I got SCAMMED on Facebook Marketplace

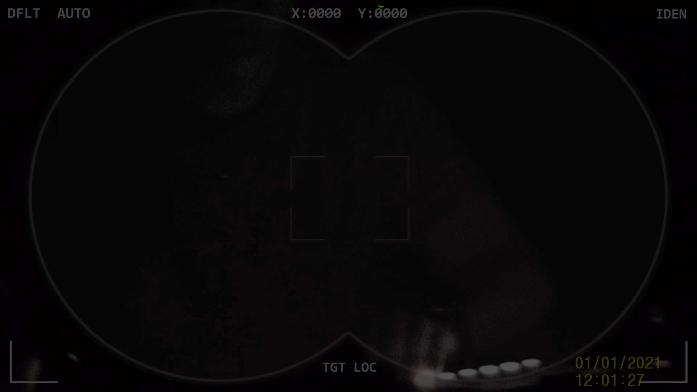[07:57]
vision. Oh wait, is this it? Wait, it's just black.
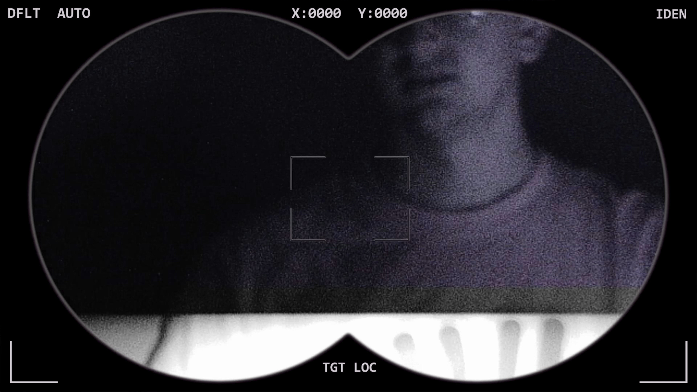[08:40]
Oh! Does it work? I can see it. Are you recording? Oh my gosh. Dude, I just have like Terminator up. Oh!